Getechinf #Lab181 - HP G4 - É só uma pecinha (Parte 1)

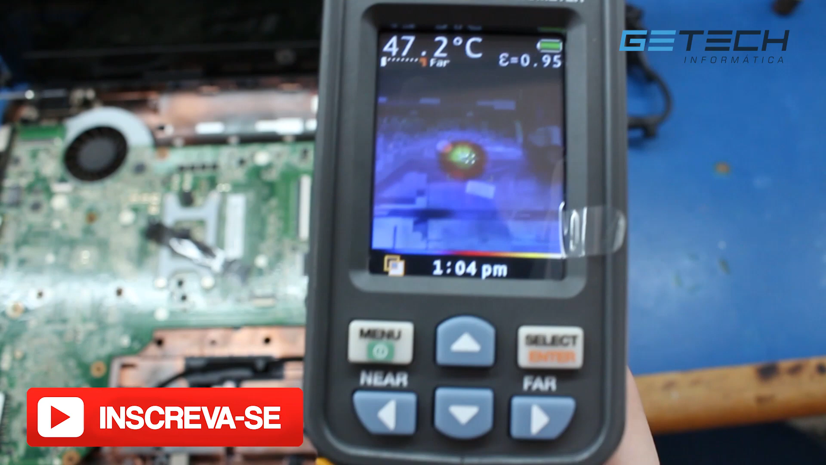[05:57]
On screen: spot 47.2°C
Esquentando Esse termovisor Ele é meio maluco Eu acho Ele está
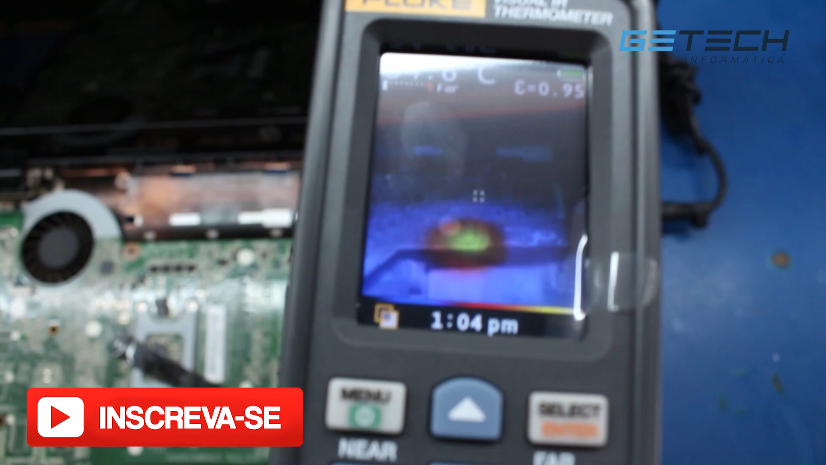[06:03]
desajustado O ponto dele Está esquentando mais para baixo Só que está esquentando ali em cima Eu percebi
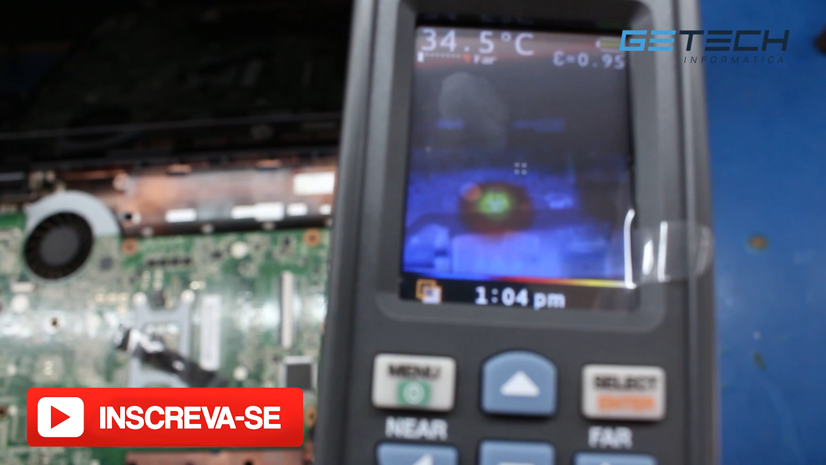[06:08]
On screen: spot 34.5°C
isso No vídeo de ontem Eu acho Que foi do Lenovo Mas
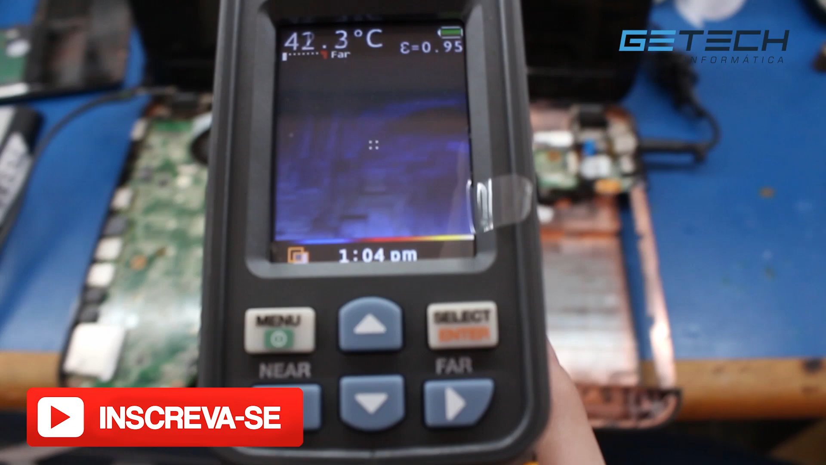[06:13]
enfim Está esquentando Ou seja Problema Não é só o Super IO Muito menos O
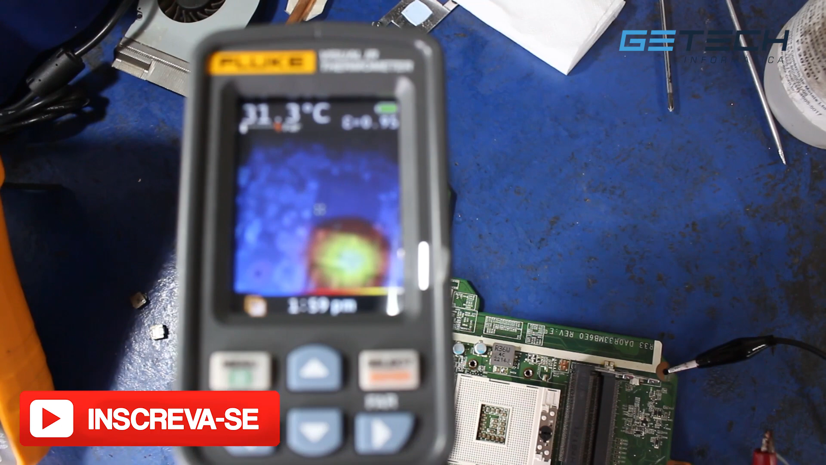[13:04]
O O O meu termovisor Ele está O ponto dele Ele está errado Tá?
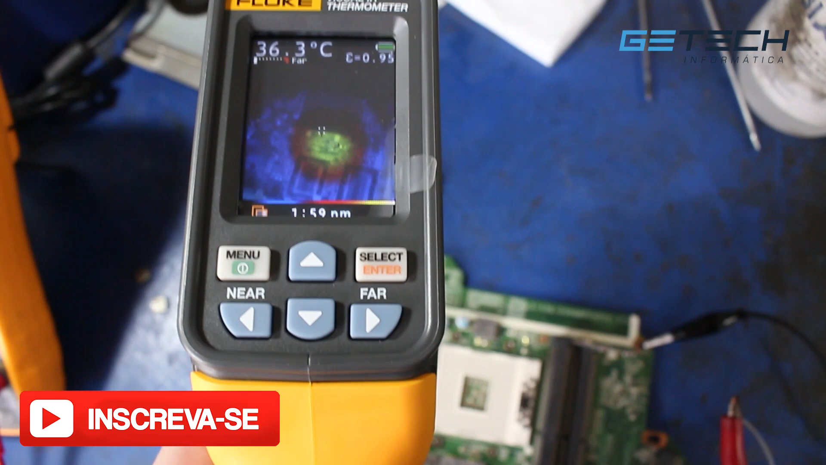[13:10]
On screen: spot 36.3°C
O ponto dele está errado Mas O que está aquecendo É o PCH Como eu suspeitei Porque se nas duas linhas Estão tendo curto O mais provável Seria o PCH E ele está esquentando Aqui Beleza?